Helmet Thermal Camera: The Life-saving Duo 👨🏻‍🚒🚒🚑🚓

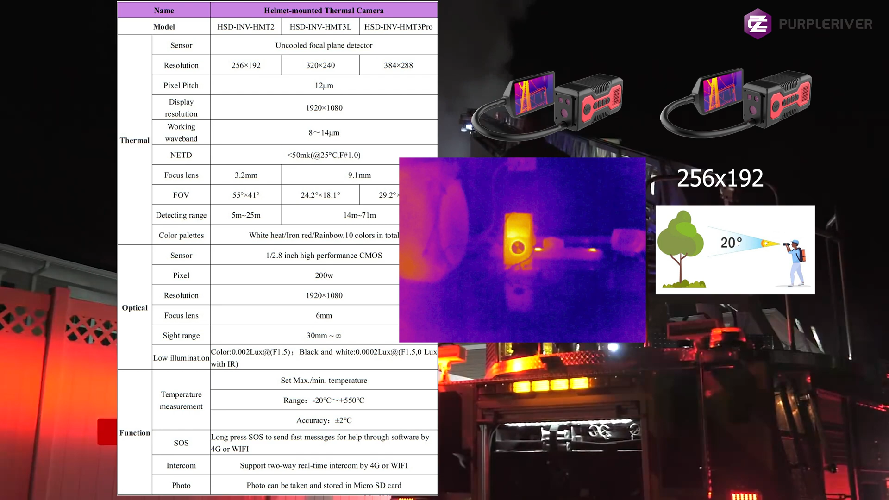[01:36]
then with the 55 degree you will see a wider range with less details and with the other with the 20 degree field of view,
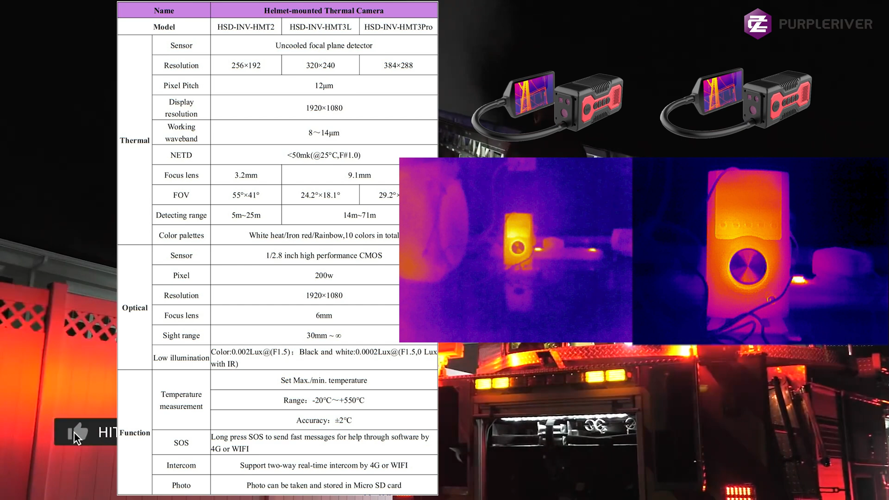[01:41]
you will see less field of view, but that comes with more details.
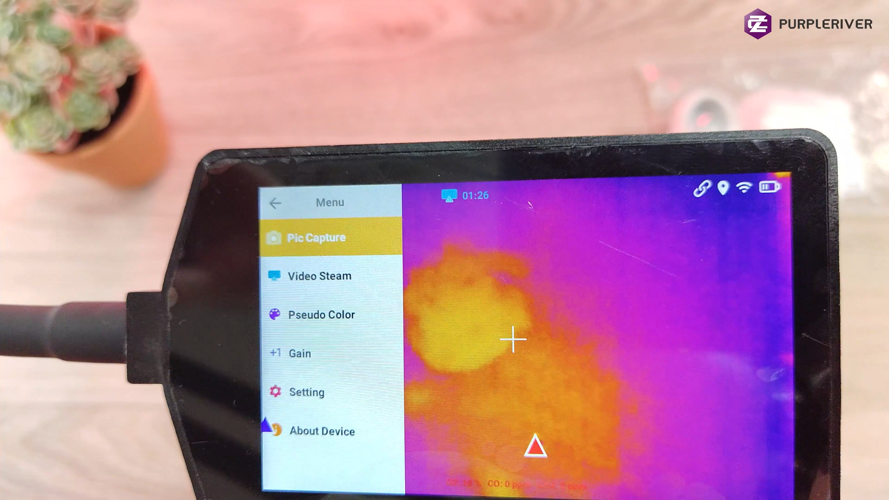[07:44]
As you can see, video stream, choosing the colors, gain, settings and about the device.
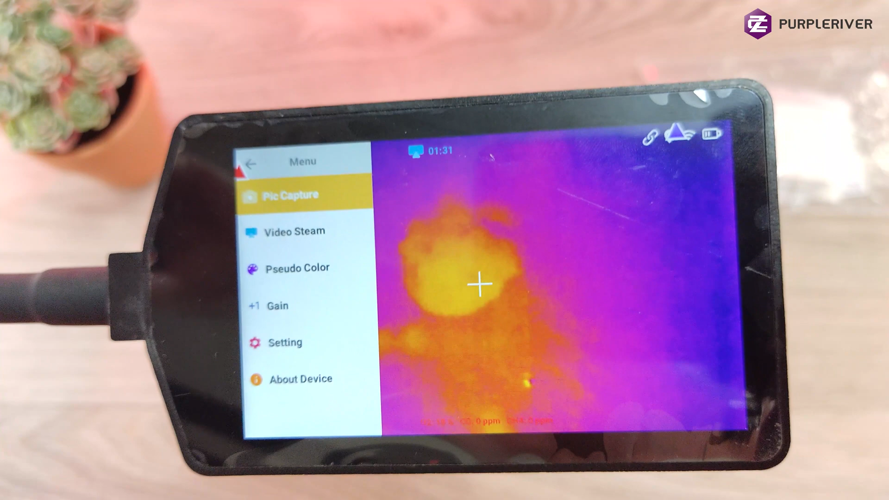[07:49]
You can capture a picture, video capture, you can choose how it does.
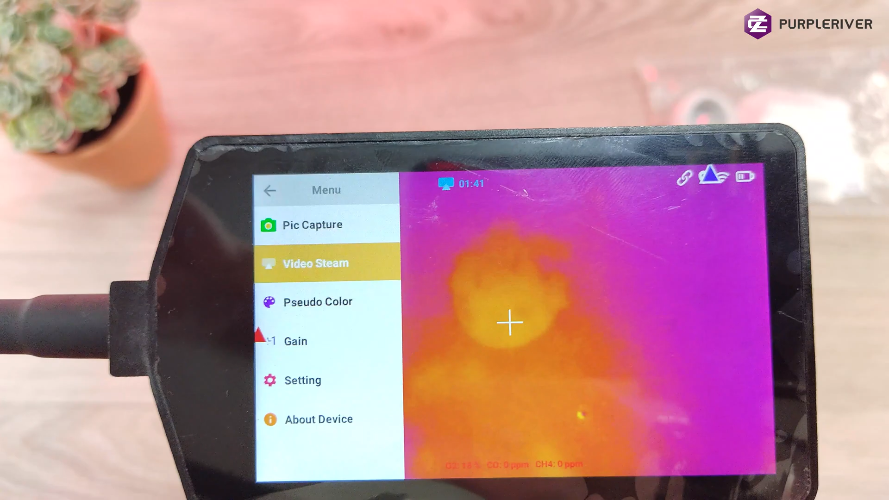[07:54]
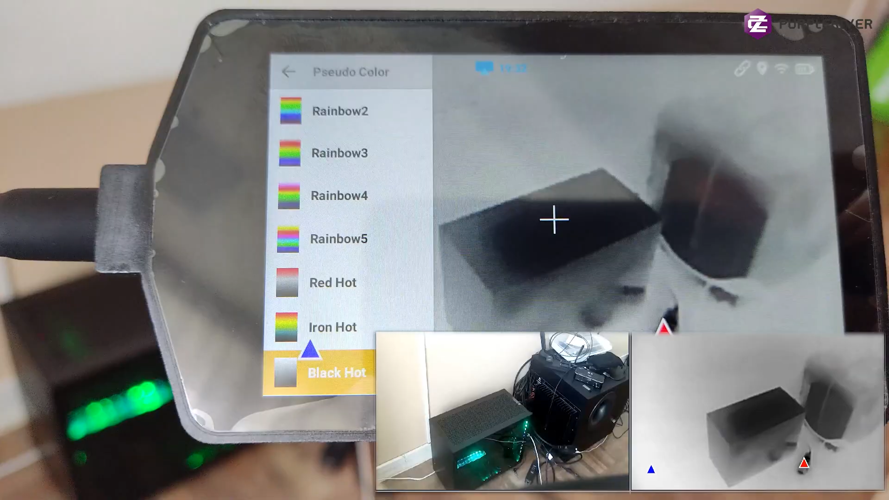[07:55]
Now let's run through the color palette.
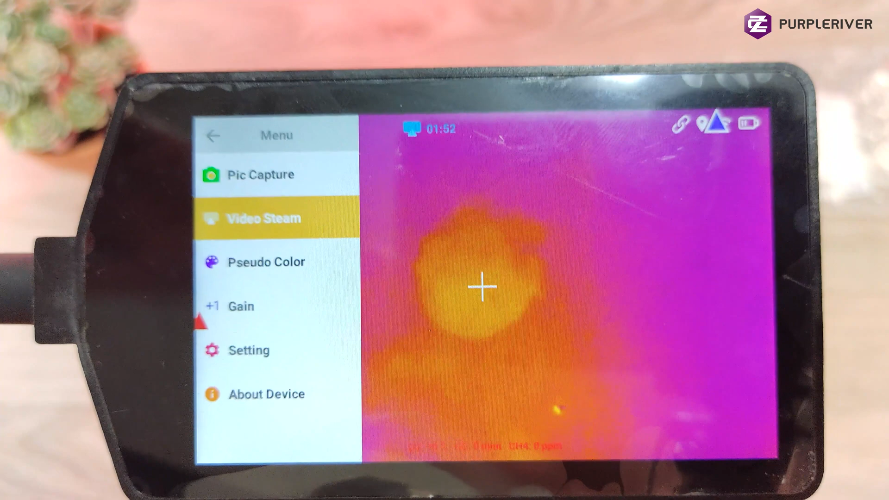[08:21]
Basically with the backend software you are streaming this into a person sitting behind a computer.
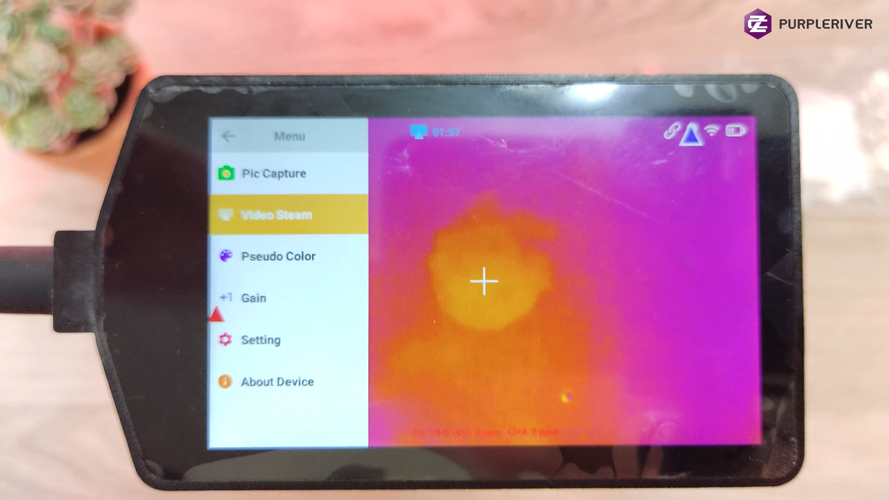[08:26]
With that software you can connect multiple of these devices.
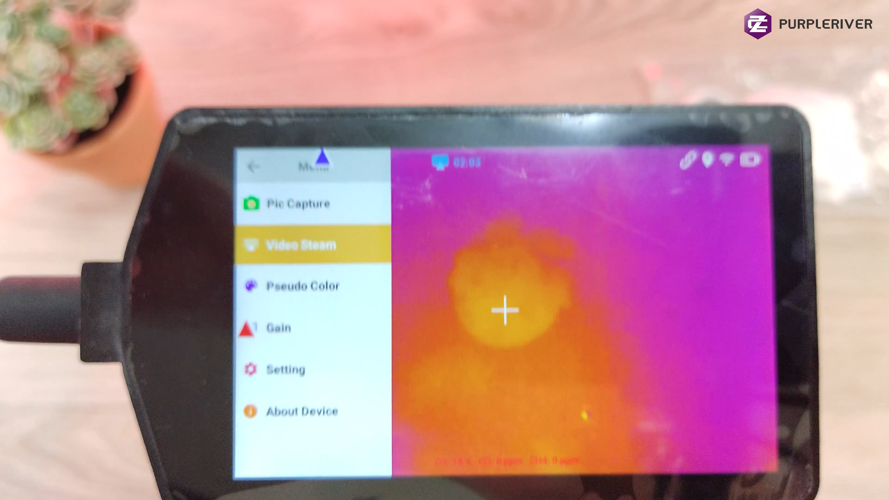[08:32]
So basically the whole rescue team can have each one of these on their helmets and searching for survivals
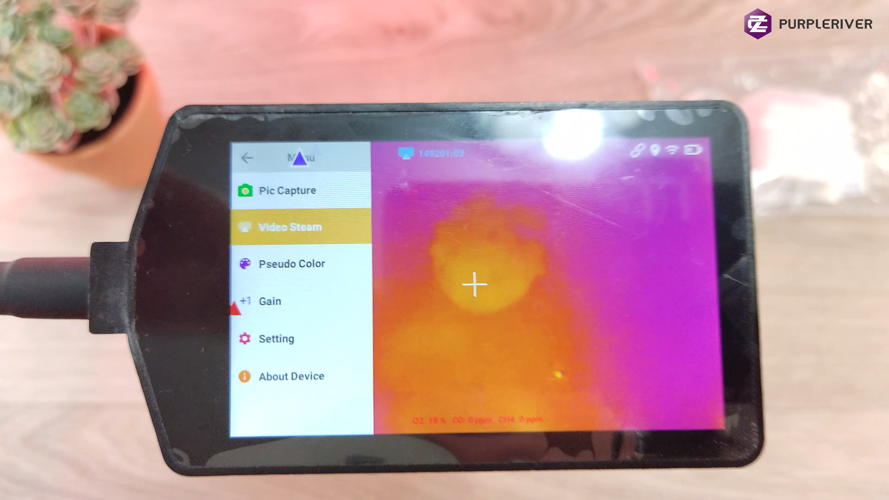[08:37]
in cloudy or a place with full of smoke.
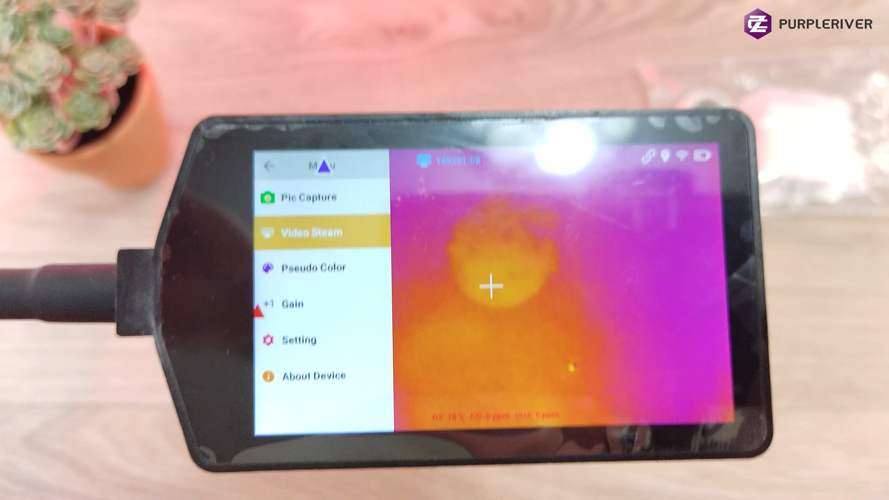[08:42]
Because you can see with the naked eyes or with anything you cannot see through the smoke. But with the thermal camera you can see through the smoke. So you can see if someone is laying on the floor. If it's a big area, forest fire for example.
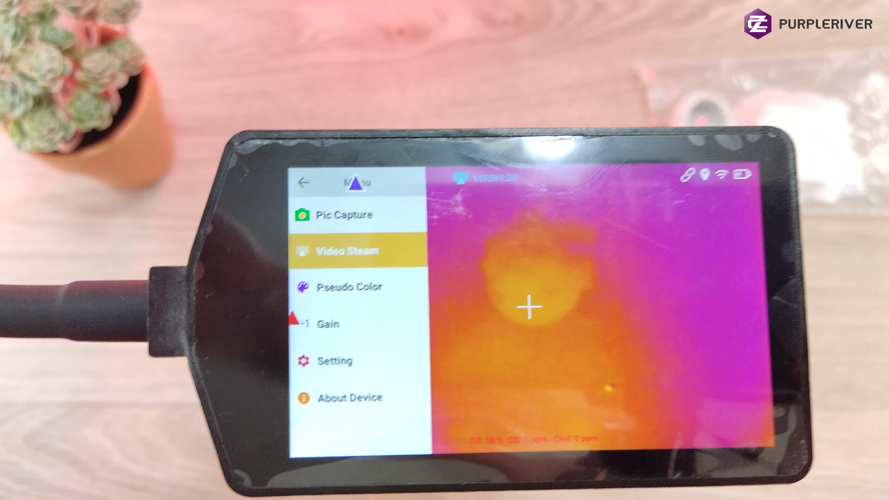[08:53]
Obviously if the heat is too high, you cannot see the living person. But if they just smoke and you're finding lost persons, you will easily find anyone. Now inside the settings menu for example, we will see system settings, net parameters, gas sensor, temperature settings, temperature settings for example you can set up,
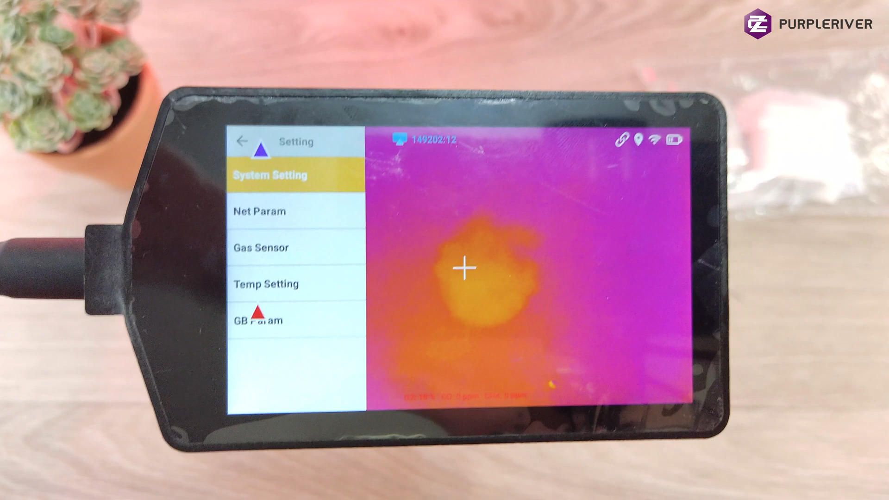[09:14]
which will be the highest temperature that will trigger the alarm for example.
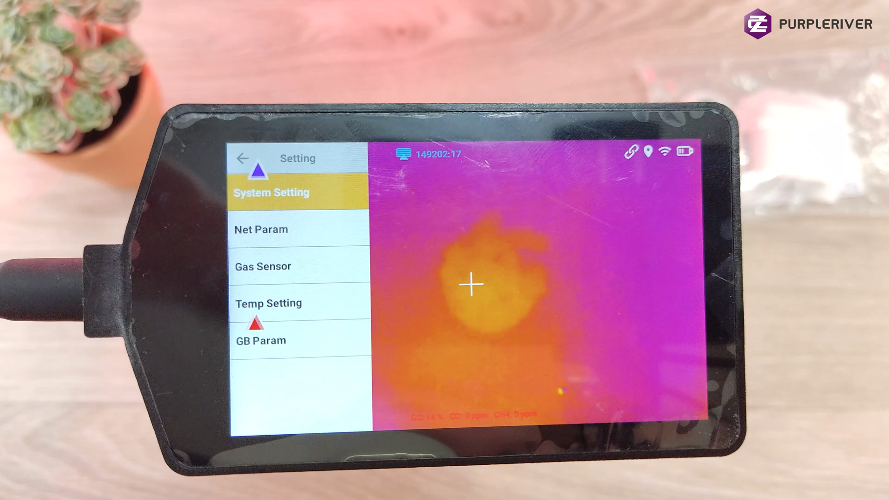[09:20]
So if you see on the screen a higher temperature than it should be, it will alert you.